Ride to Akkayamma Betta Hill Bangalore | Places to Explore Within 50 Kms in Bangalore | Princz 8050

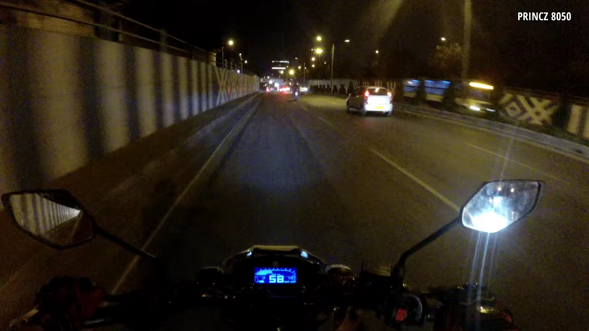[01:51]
तो एयरपोर्ट तक जाना नहीं है उससे पहले हमें एक राइड लेना है थोड़ा सा पहले तो लगभग 20-25 किलोमीटर का एयरपोर्ट रोड है
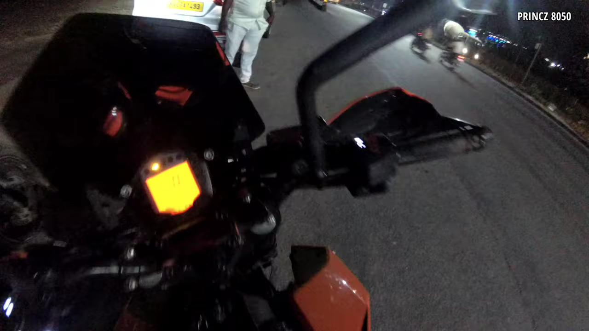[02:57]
ओ मैन अगेन बहुत ध्यान से राइड कीजिए बहुत सारे स्पीड ब्रेकर्स और ऑपोजिट डायरेक्शन से व्हीकल्स आते रहते हैं
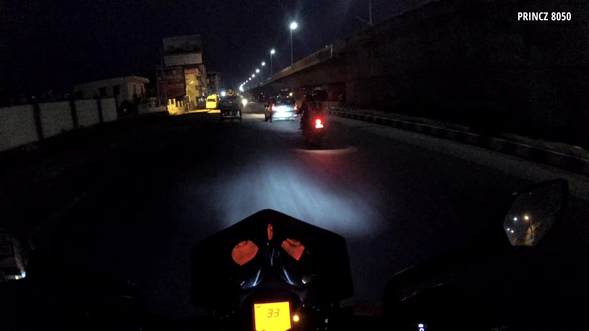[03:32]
सो हियर नो ओवरटेकिंग राइड स्लोली केयरफुली थोड़ा और आगे है चिकजाला सो द राइट टर्न टेक्स अस टू चिकजाला यहाँ से हमने किया एंट्री देन अगेन द लेफ्ट छोटा गांव है गांव से गुजर के जा रहे हैं
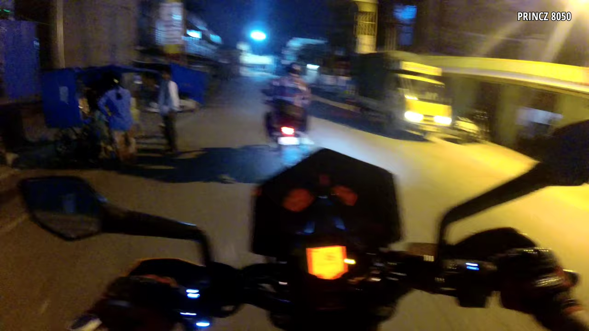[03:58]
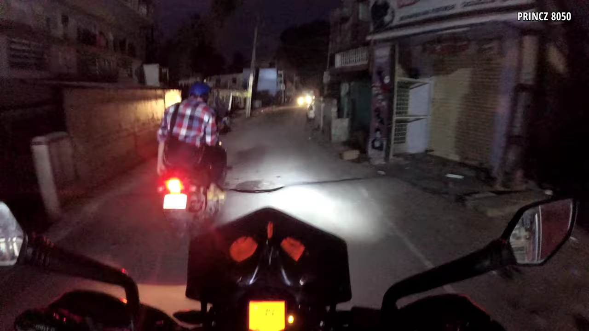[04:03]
तो इस गांव का नाम ही चिकजाला है ओके सो ऊपर वहां पे दिख रहा है पहाड़ छोटा सा उसके ऊपर एक मंदिर है
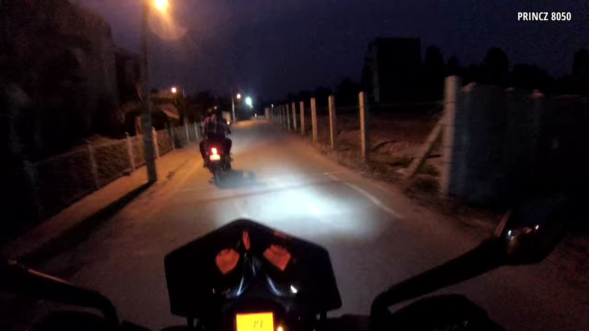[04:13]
आई थिंक दैट्स द वन एंड और एक बाइकर ऑलरेडी जा रहा है आगे वाओ दिस इज लवली